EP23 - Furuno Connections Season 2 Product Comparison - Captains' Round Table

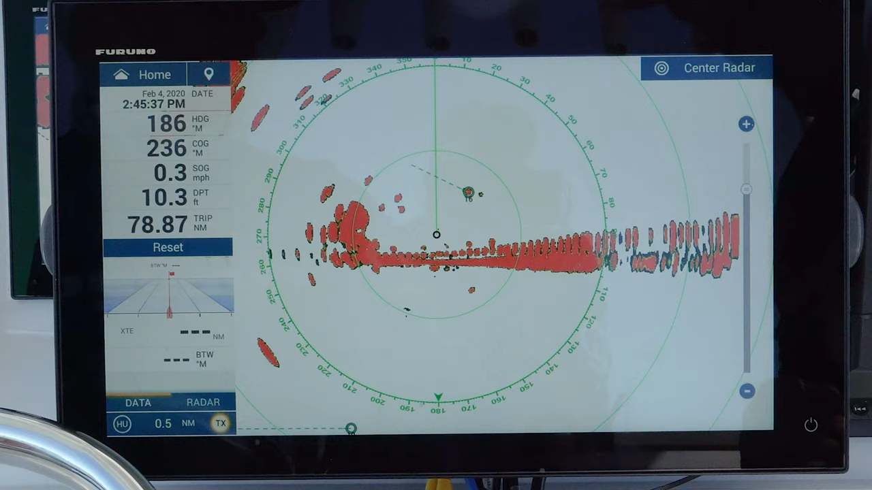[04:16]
But I also like the radar where you can lock on a target and it will follow it.
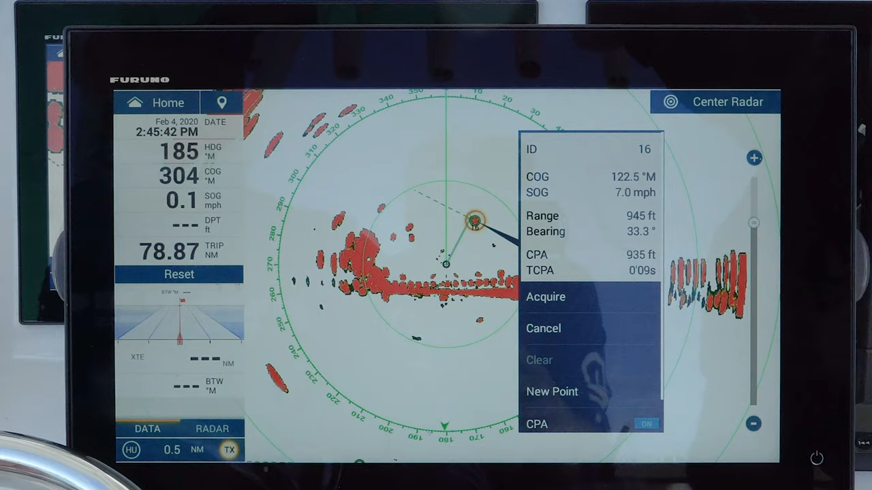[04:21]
But that, to me, is amazing also because none of that, that's all very innovative, all new.
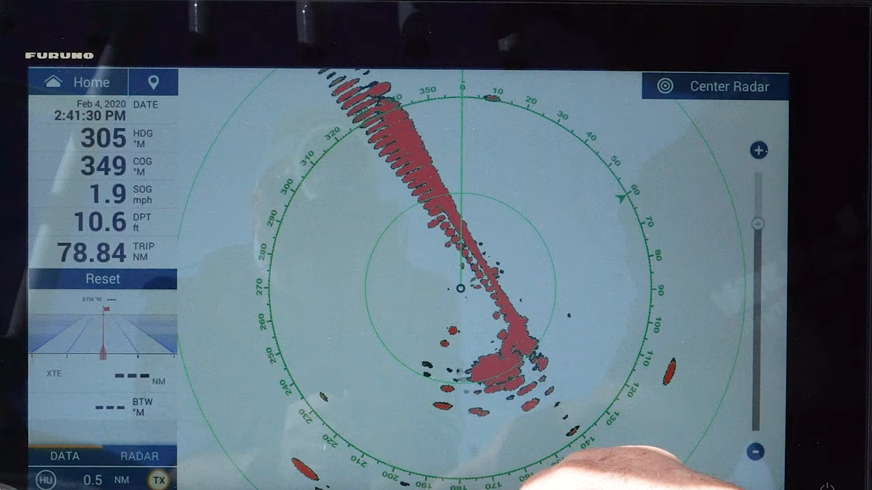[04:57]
You know, the swipe up, whether, you know,
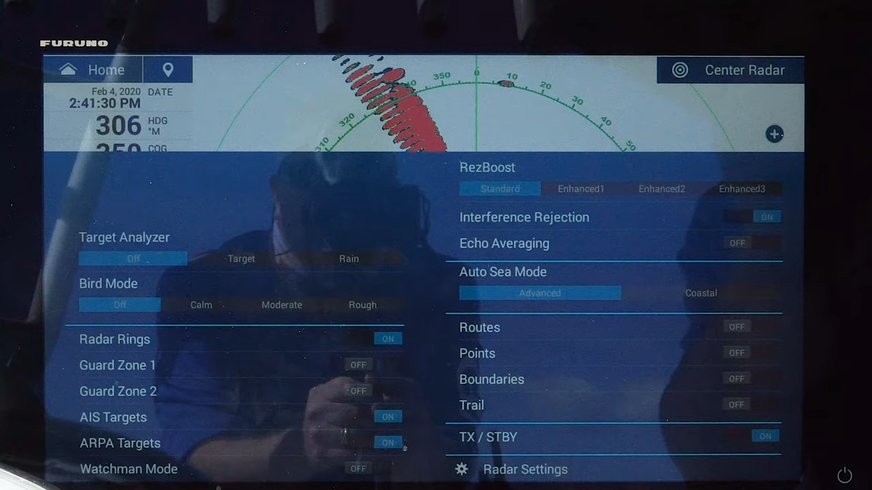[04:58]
if you're on your radar or your sounder, now that swipe up is completely dedicated to that page.
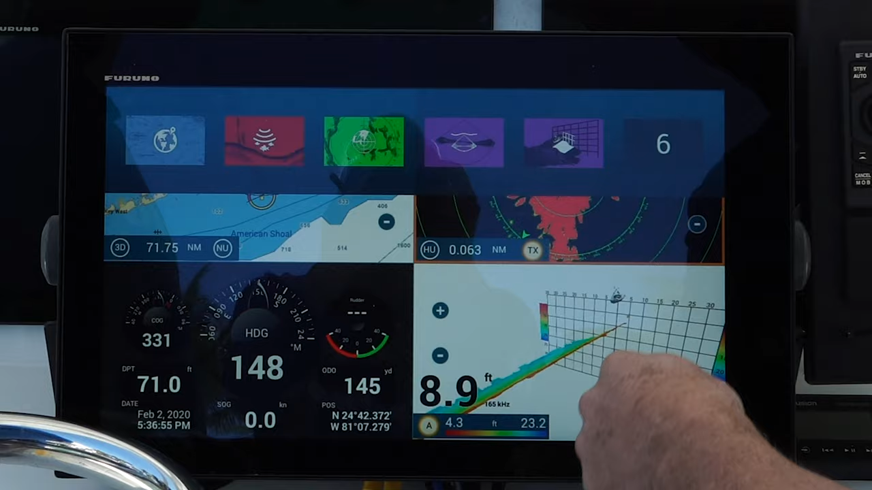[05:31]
And you just hold down on what page I'm on, you know, being able to jump around like that, all that information just so close to you, you know, it was just a great feature, such an improvement, you know, over TZT2.
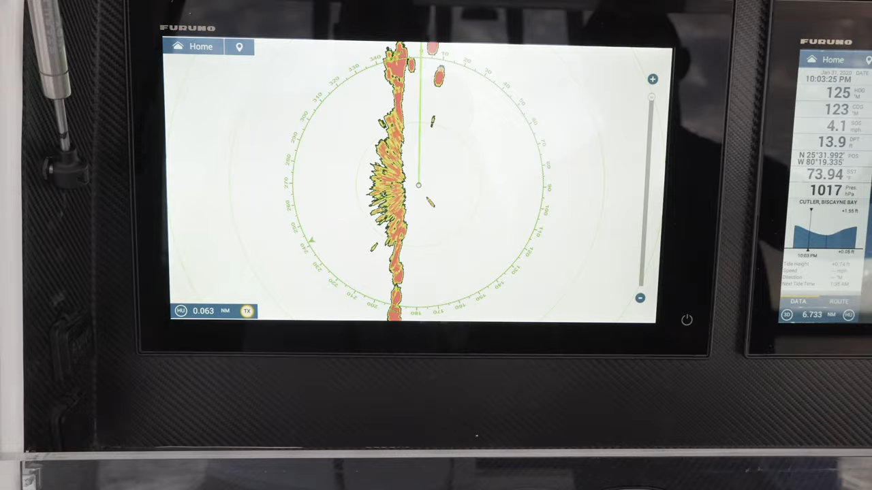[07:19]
the radar, you know, the down sounder, the true chirp echo sounder,
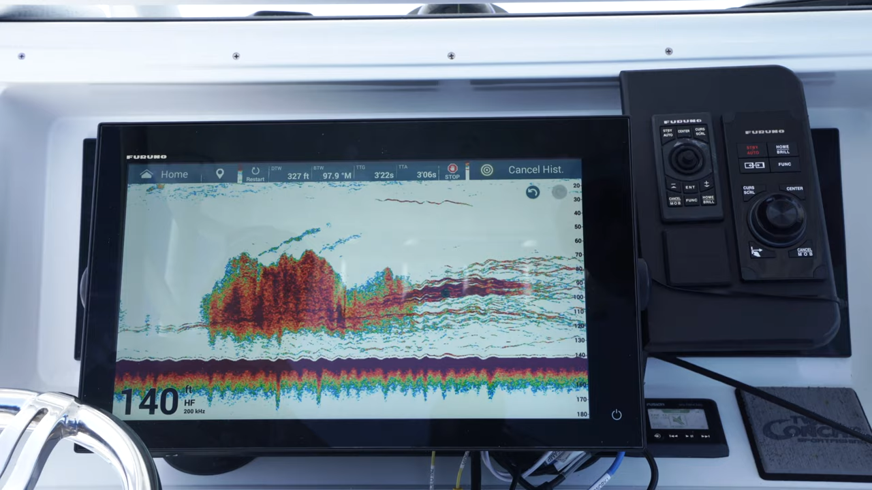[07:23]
On screen: depth 140 ft
the dual channel that we put in the system now into every MFD.